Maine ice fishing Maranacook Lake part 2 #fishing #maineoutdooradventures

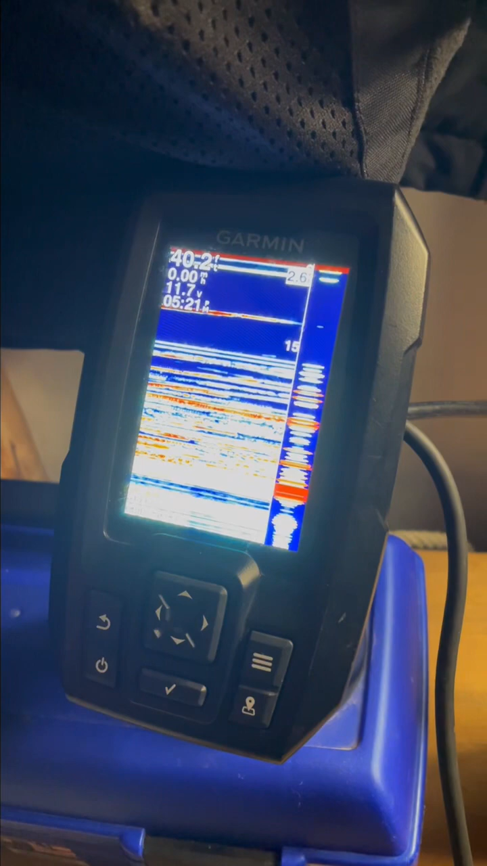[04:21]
I don't know how well that's going to come out in a picture, but that is primarily just smelts. So they're in there.